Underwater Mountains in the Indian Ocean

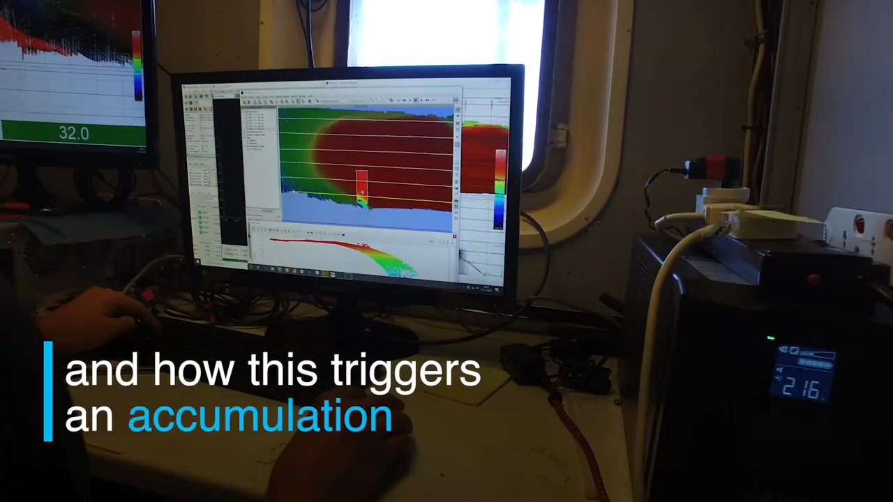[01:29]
These data are helping the team understand how currents interact with the seamount and how this triggers an accumulation of pelagic species such as sharks.